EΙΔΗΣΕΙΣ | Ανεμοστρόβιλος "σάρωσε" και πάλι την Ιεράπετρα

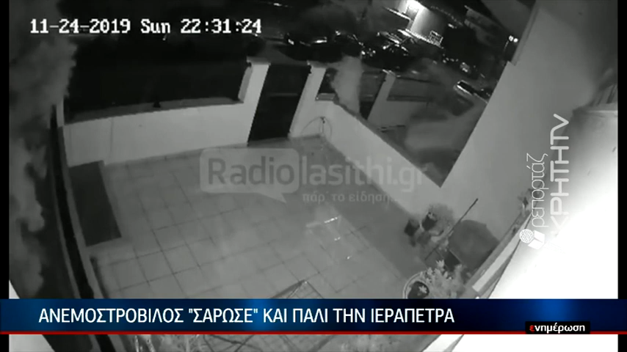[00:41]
Κάμερα ασφαλείας δείχνει την απίστευτη ταχύτητα με την οποία κινείται ο ανεμοστρόβυλος. Σε μόλις δεκαδευτερόλεπτα, η μία μετά την άλλη, οι συνοικίες αρώνονται από την υπερδύναμη του φυσικού φαινομένου, που προκάλεσε ζημιές στα σπίτια, ξερίζωσε ένα δέντρο και κατέληξε μερικά χιλιόμετρα βορειοβυτικά στο μοναστήρι Άξιον Εστί στο κεντρή, όπου και προκάλεσε σοβαρές ζημιές σε τρία θερμοκήπια.